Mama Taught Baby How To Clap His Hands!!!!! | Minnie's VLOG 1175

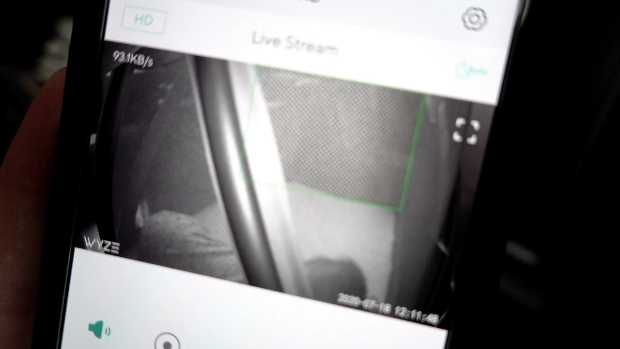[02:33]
he's slowly going down, putting up a good fight.
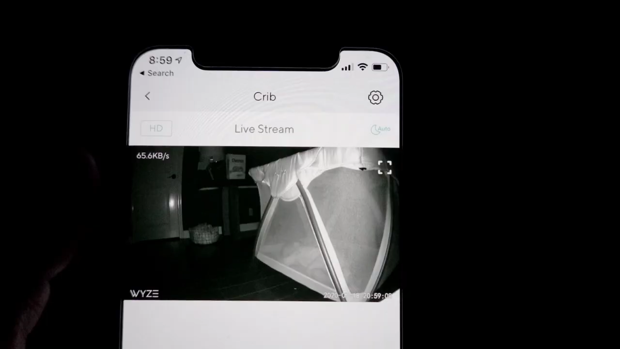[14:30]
It's 8:59 and baby is down.